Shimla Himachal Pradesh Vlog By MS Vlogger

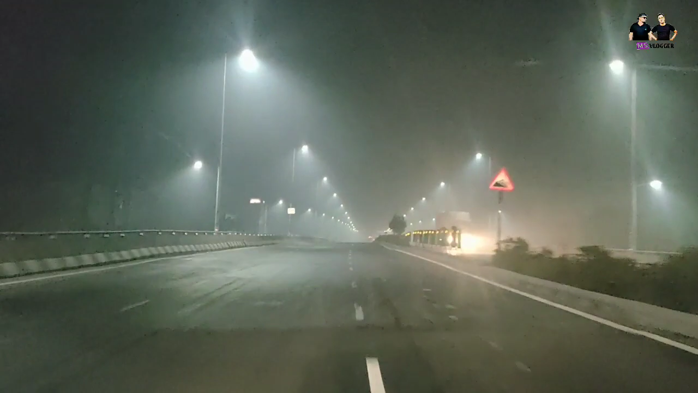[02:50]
ये देख रहे हैं आप चंडीगढ़ हाईवे, इस वक्त यहाँ से 150 किलोमीटर है चंडीगढ़। कहीं कोहरा, कहीं बारिश, कहीं है बर्फबारी। तो अभी हम कहाँ पहुँच गए?